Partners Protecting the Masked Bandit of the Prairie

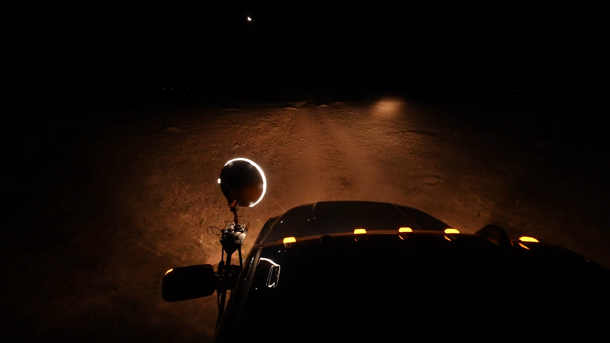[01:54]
We do that by setting roof-mounted spotlights on our trucks and while
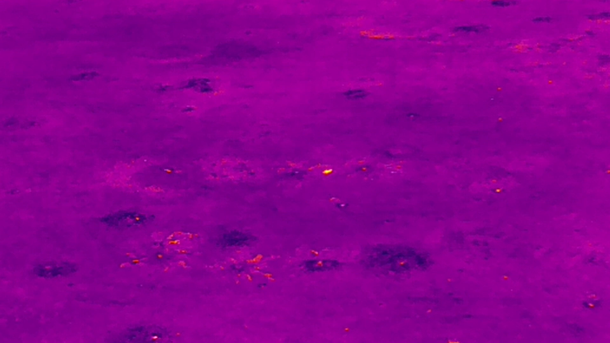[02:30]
or two thousand acres and we're thinking that FLIR cameras can help us
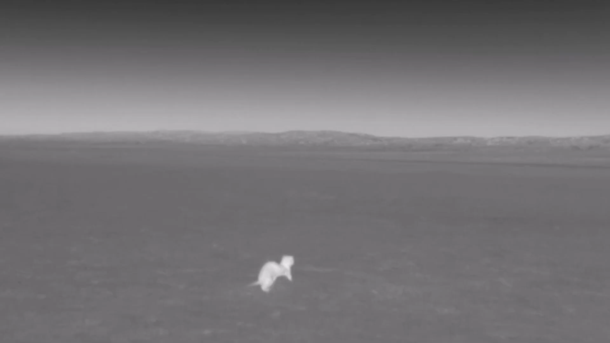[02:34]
better improve technology at those sites and streamline the crew's ability to find ferrets live trap them and protect them and